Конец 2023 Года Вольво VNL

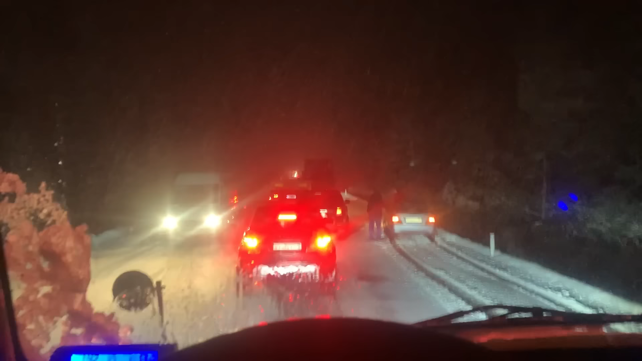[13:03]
Что-то здесь они шоркнулись. Машина влетела в ограждение, по полосе перекрыла, ты видишь, Мурман. Ну там все тоже что-то... Бьет тихонько. Ну там что-то шоркнулись. Я даже не пойму, никто никуда не едет, короче. Еще и горка, может, еще и буксует.
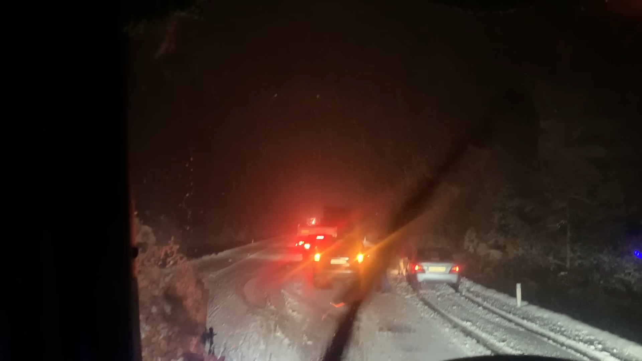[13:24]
А может быть всем дружно выйти, взять машину с отбойника, снять и откатить в сторону? Короче, непонятно, что она там, в отбойник зависла. Кстати, вот эта Toyota... Ну, если что, все выйдем, то поднимем машину. Я ее, кстати, обгонял, эту Toyota. И потом она меня обгоняла с 11-м регионом. Сейчас смотрите, что-то они коцнулись.
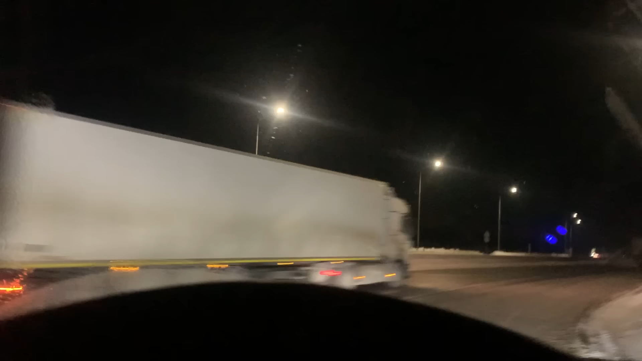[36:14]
Что-то свет у них тут моргает.
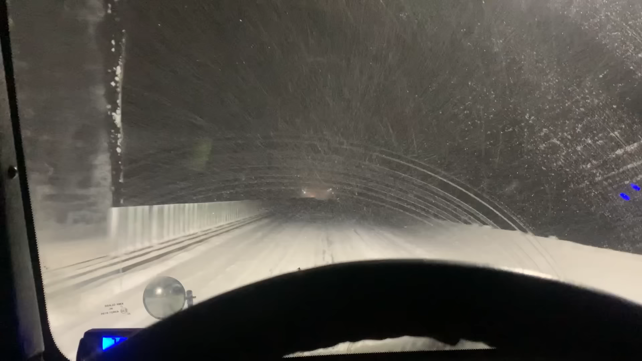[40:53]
Видимо, у кого резина, у кого опыта не хватает. У кого там, я не знаю, привод задний. Короче, и вот. Кто-то летит, кто-то медленно едет. А я тут осторожничаю, потихонечку крадусь. Щетки не останавливаются, потому что снег-то метет. Без остановок.